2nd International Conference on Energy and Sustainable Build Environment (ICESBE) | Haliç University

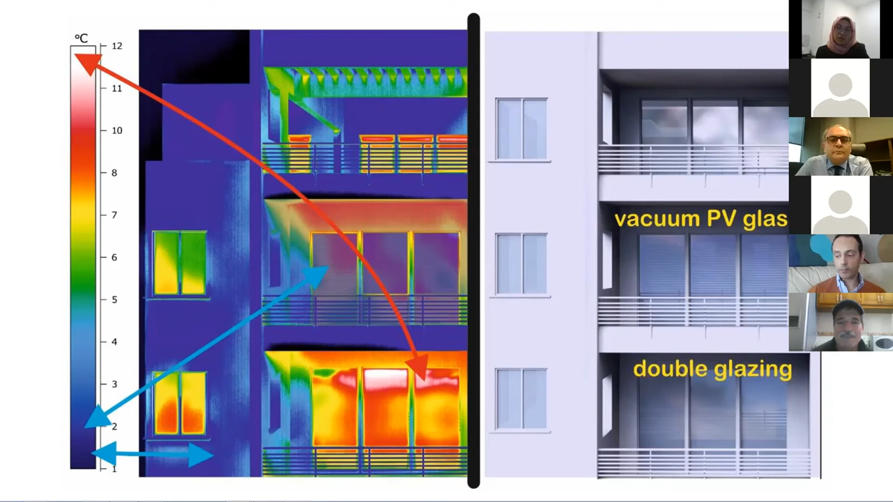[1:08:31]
like a graphical representation of um of um the infrared images of a building okay of a facade with a vacuum pv glass and with double glazing